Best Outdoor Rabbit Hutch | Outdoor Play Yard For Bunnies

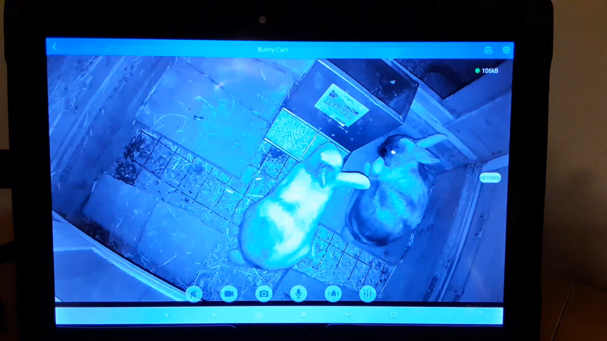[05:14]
This is the bunny cam I have inside the hutch for the girls so I could see them if they need any help or more pellet.